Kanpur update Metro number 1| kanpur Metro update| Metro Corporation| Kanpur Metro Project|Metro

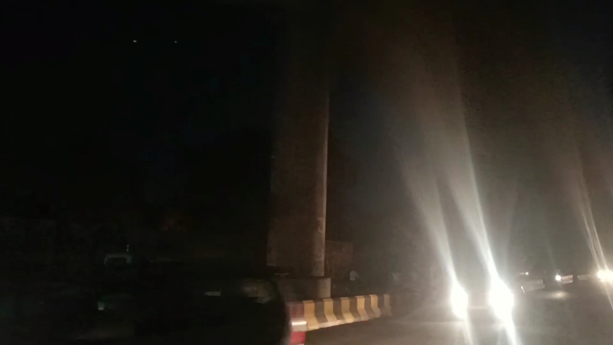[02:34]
और ये देखिए ऊपर का नज़ारा, और रात में इतनी आँखों में लगती है रोशनी, कुछ कहने को नहीं। तो हम लोगों ने अब उल्टी साइड से सीधी साइड पर आ गए हैं, और अब हम लोग चलते हैं सीधे कहाँ, दलहन मेट्रो स्टेशन।
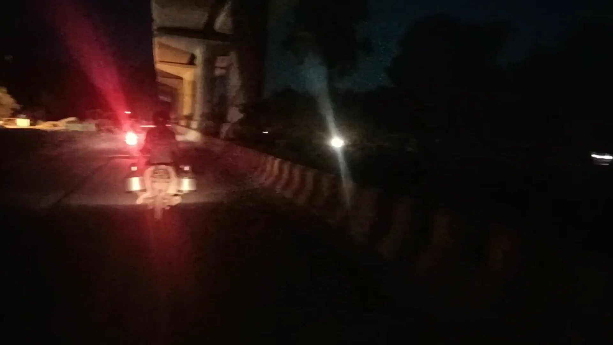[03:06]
और मतलब एकदम लेवल से बनाई है किसी प्रकार की, और ये भी नहीं कि बेकार बनाई, बहुत ज़्यादा अच्छी बनाई रोड। मज़ा आ गया UPMRC का ये अपडेट देखे मुझे कि मतलब रोड पर सबसे पहला काम क्या इन लोगों ने है, और जहाँ पर गड्ढे हैं वहाँ पर इनको अभी वो करना है, बराबर वो कर देंगे वो अपने हिसाब से।
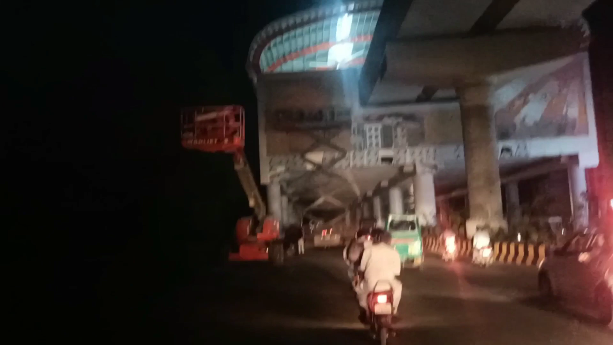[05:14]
तो ये देखिए भाई जी, यार पेंटिंग उछड़ रही है और सबसे ऊपर की उछाड़ दी गई है।